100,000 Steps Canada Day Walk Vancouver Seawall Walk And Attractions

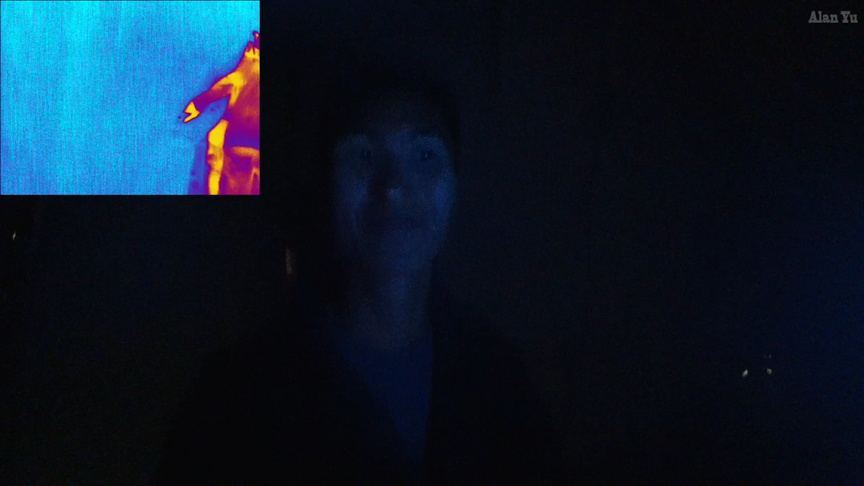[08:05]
So it's actually fog in here to make it seem like there's smoke.